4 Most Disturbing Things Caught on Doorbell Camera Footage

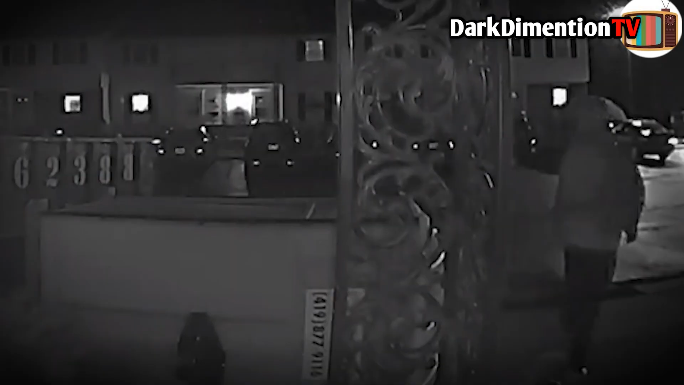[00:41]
A second man emerged from behind a nearby dumpster and walked off as well, but this wasn't the end of it. The two men then walked around to the back door, attempting to pick its lock. The police were called, and by the time they arrived, the men were gone, fortunately unsuccessful in their attempt to break in. It's not entirely clear what the two men had planned. The almost empty-looking backpack of the first man suggests they may have intended to rob the place,
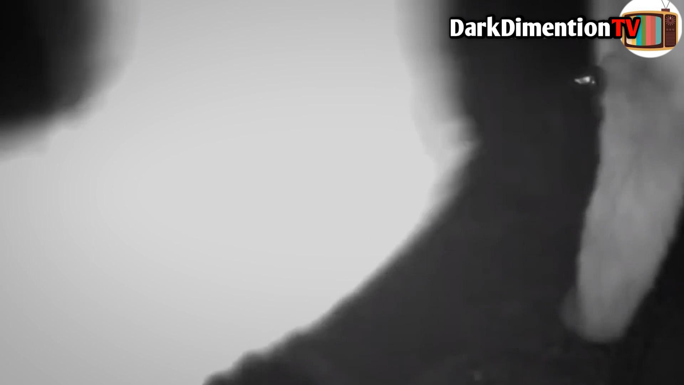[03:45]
The video shows three mountain lions emerging from the darkness and roaming around a set of houses.
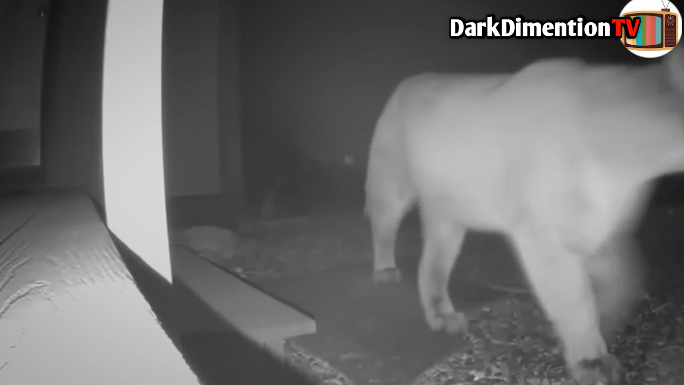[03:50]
They even venture onto the porch of one of the houses.
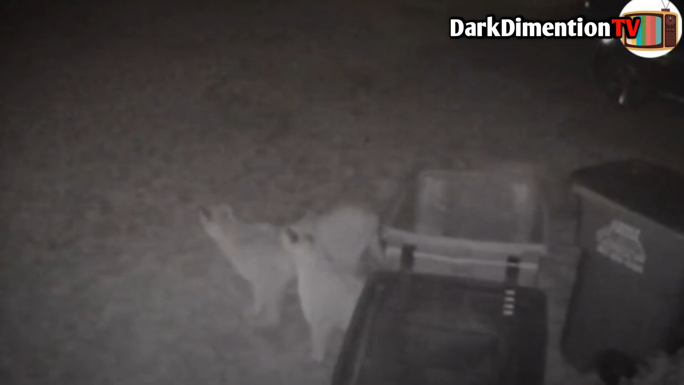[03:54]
Mountain lion sightings are exceptionally rare in this specific area.
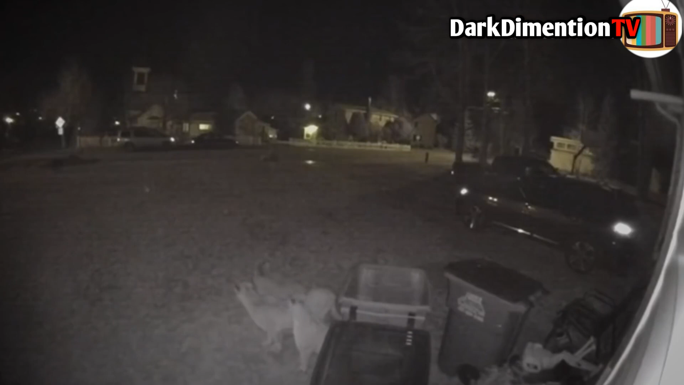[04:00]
Typically, these big cats stay further in the mountains where they have easier access to the deer they prey on. Seeing them in a neighborhood, especially one with a lot of people, is highly uncommon. The three cats eventually walk off, but there's almost no doubt things could have gone differently if one of these
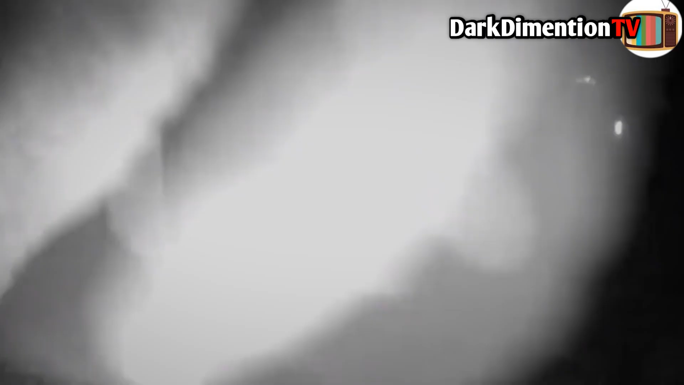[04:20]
homeowners had left
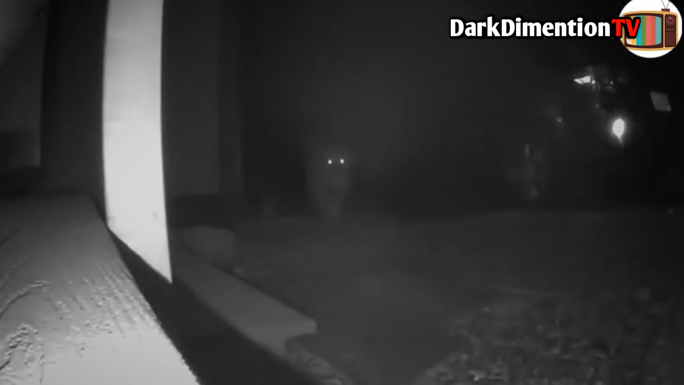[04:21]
their pets outside for the night or had been outside themselves. This rare and potentially dangerous encounter serves as a stark reminder of the unpredictable nature of wildlife. Thank you.
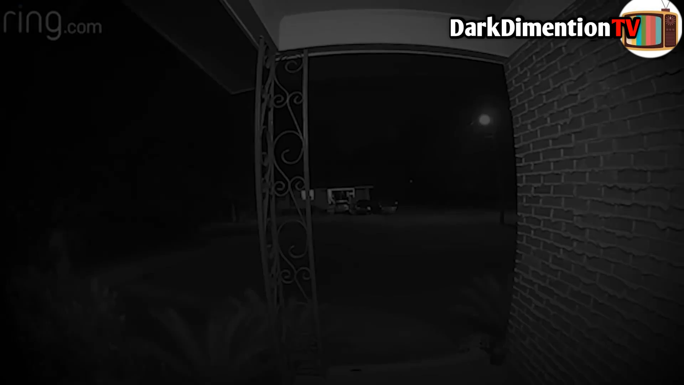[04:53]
This doorbell footage was recorded just before 4 a.m. on a night in August 2020. The video captures an unidentified man walking in front of a house and emptying a gas container over the yard and front porch. Shortly after he disappears off-screen, a large fire erupts just in front of the camera. Fortunately, no one was injured during the incident. However, two houses and a vehicle were damaged.
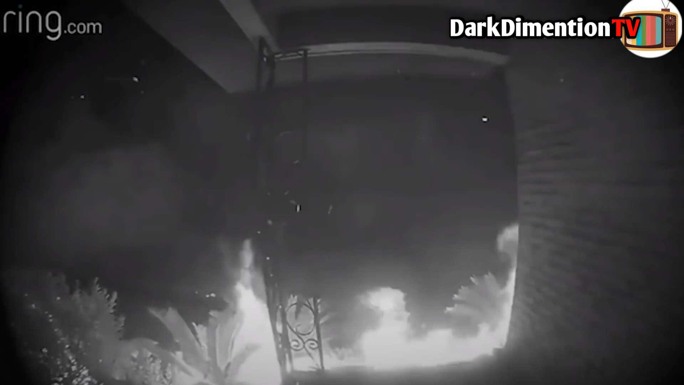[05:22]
The homeowner claimed to have no idea who could be responsible or who would even consider doing this to them.